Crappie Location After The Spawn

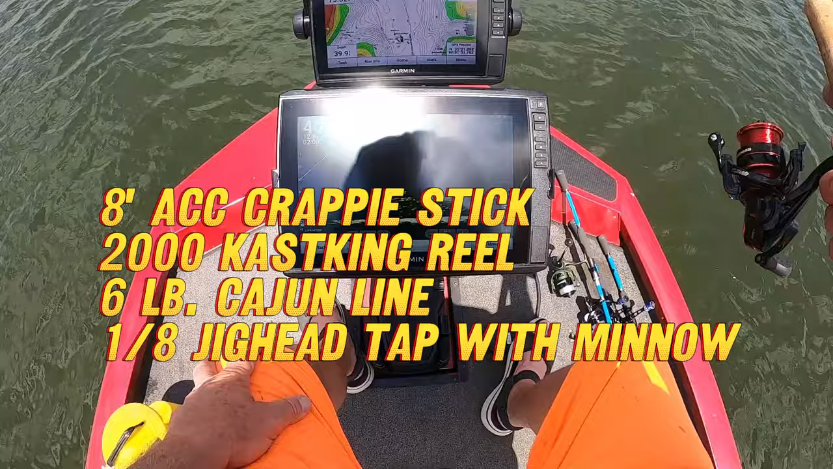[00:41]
Oh yeah, they're crawling with Crappie down there. Look at them. Ooh, look at all those Crappies.
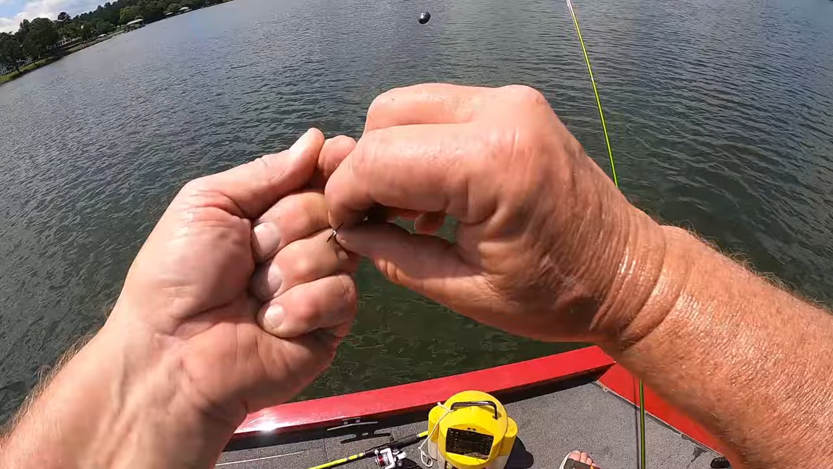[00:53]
This episode is called Crappie in the Deep.
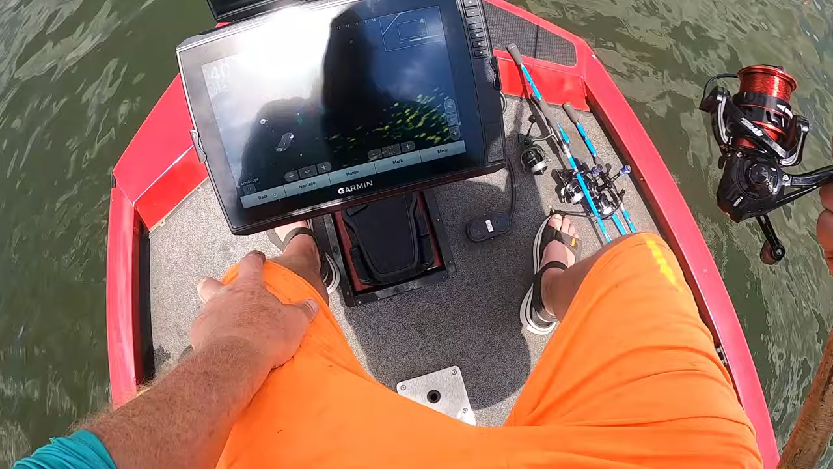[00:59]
There we go. Right here. There he is. There he is. Yeah. He grabbed it going down.
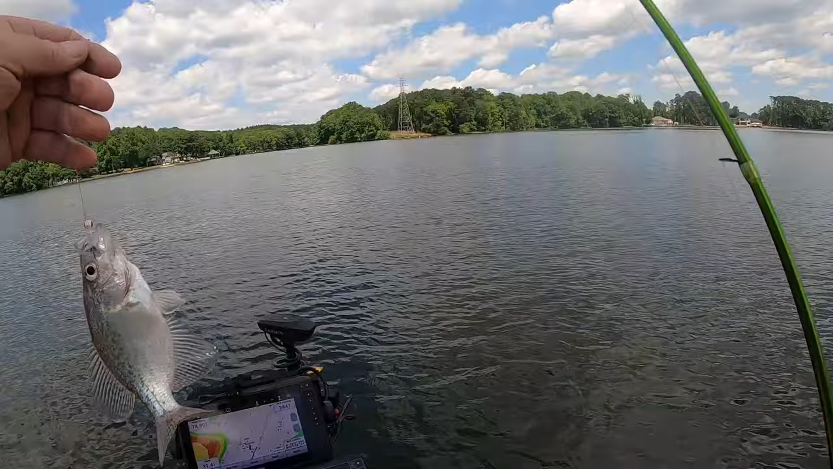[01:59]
I got the feeling I'm going to have to move. Let's go hunt us up some more. They can't right here, buddy.
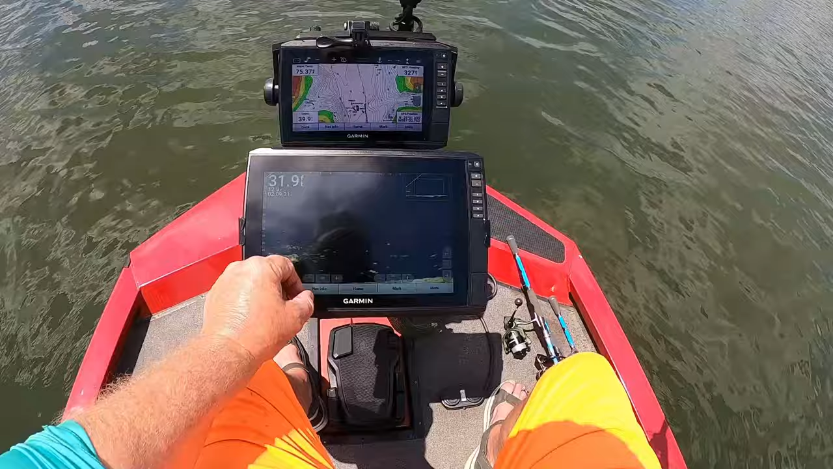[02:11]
They can't go to it. Right here. Come on. There you go. Go for it. Go for it. Go for it. Hit him. You in there with him. I'm fishing in about 35 foot of water. I'll tell you guys, I'm almost at the...
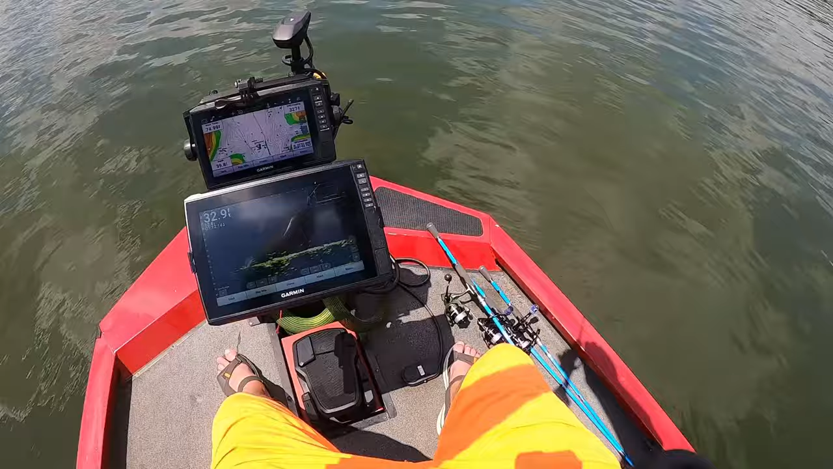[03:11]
There he is. Come on up here. Come on up here, Crappie. This one. Couldn't stand it.
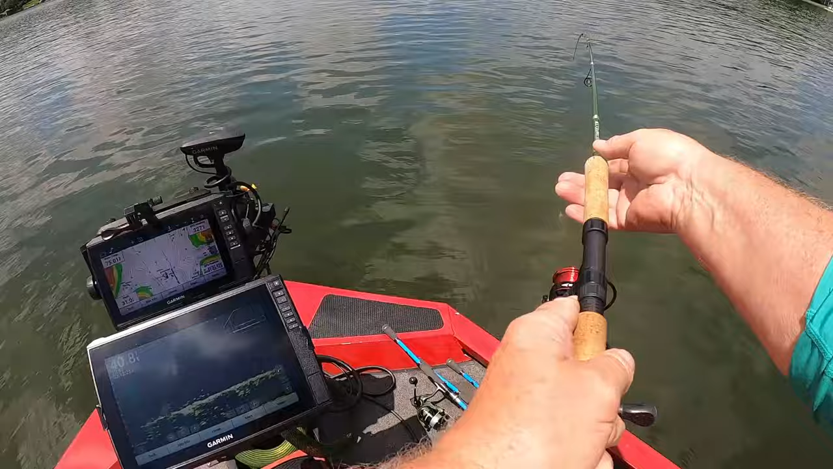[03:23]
Well, couldn't stand it because it was a catfish. Oh.